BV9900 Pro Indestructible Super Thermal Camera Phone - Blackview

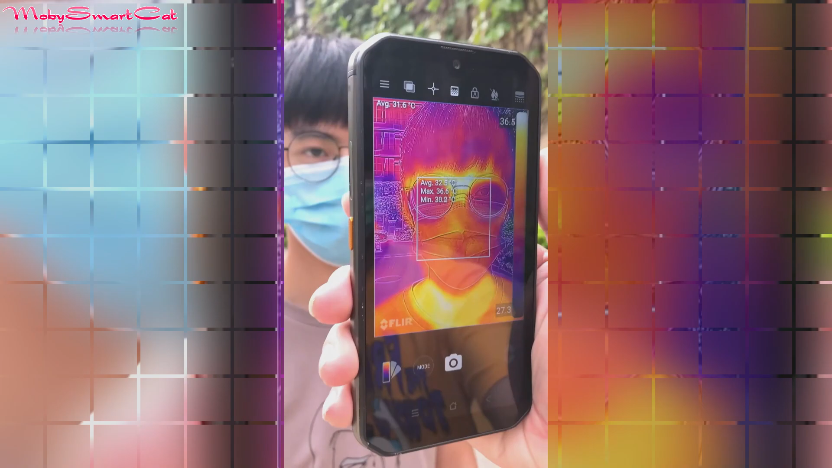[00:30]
measurement devices to decide someone who might be sick thermal imaging is
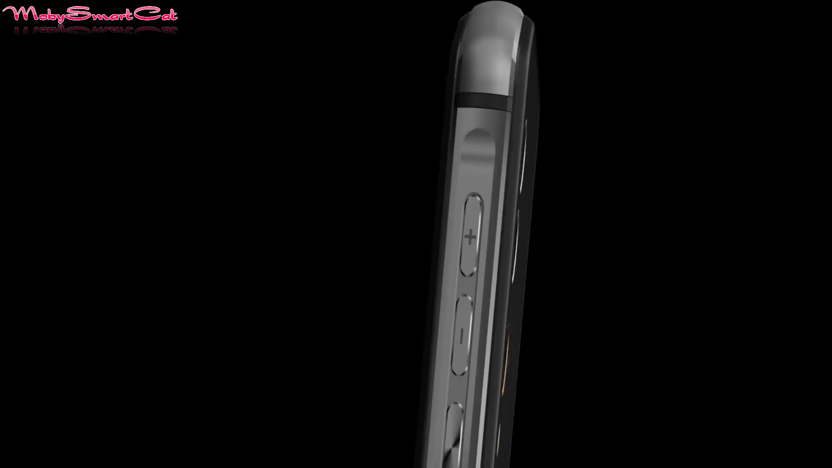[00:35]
advantage technology that is able to scan and visualize the
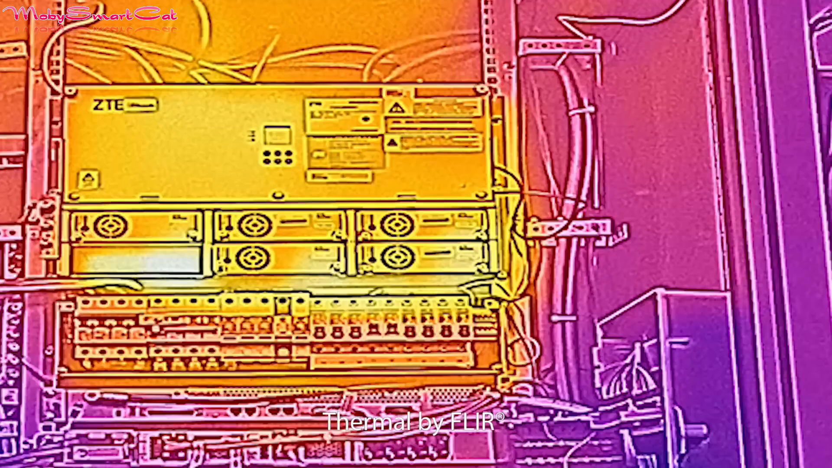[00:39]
temperature distribution of entire surface quickly
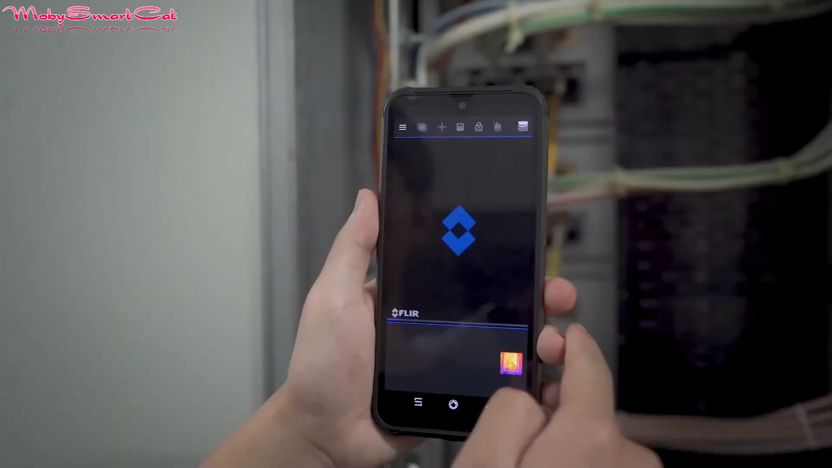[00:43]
and accurately by detecting
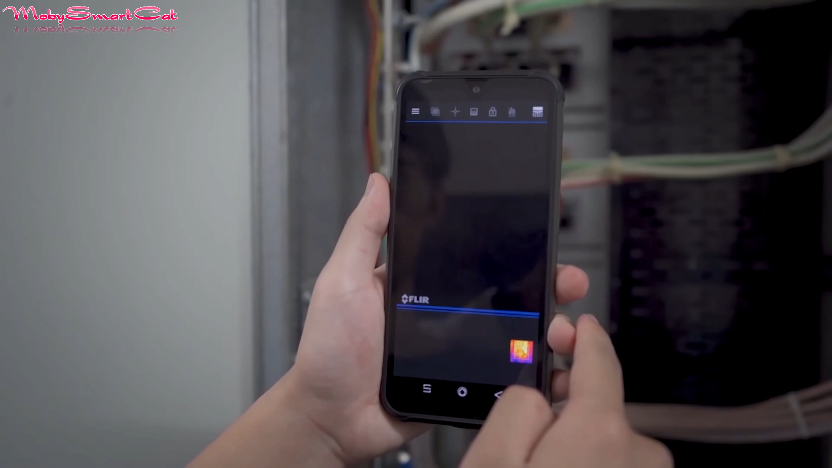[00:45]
anomalies that are used invisible in the naked eye thermal imaging allows
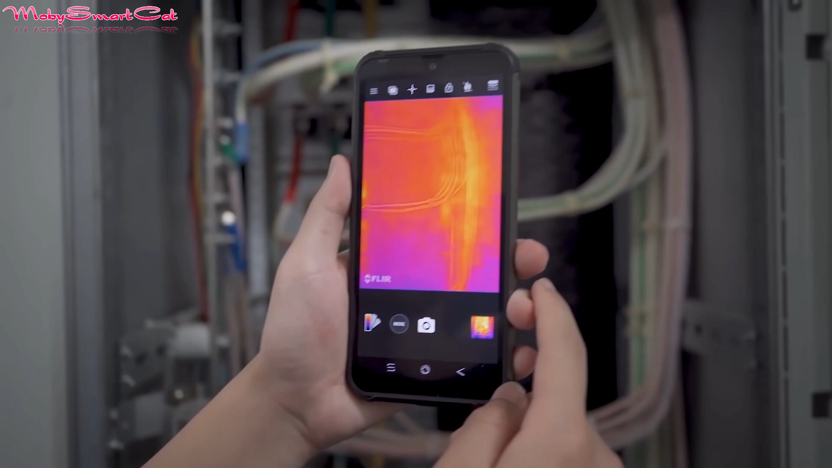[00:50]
corrective action to be taken before cost system failure occur the major
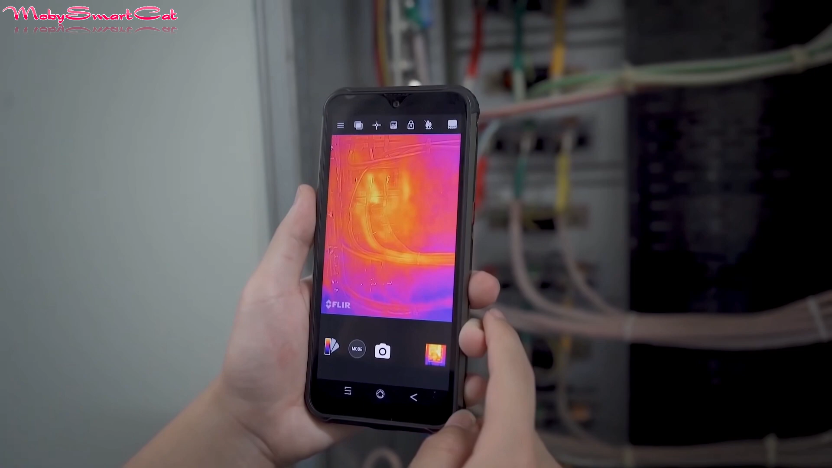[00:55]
advantage of the thermal imaging is a non-invasive non-contact and non-destructive
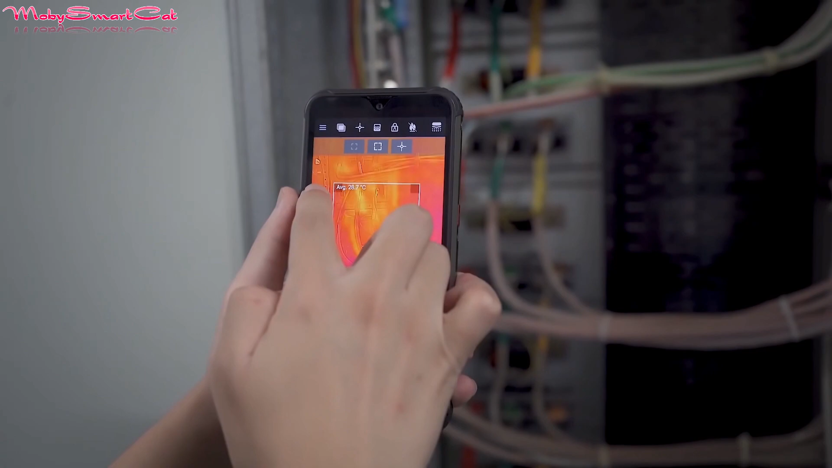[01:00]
nature of the technique for detection while will now cause any harm of the user black view raja smartphones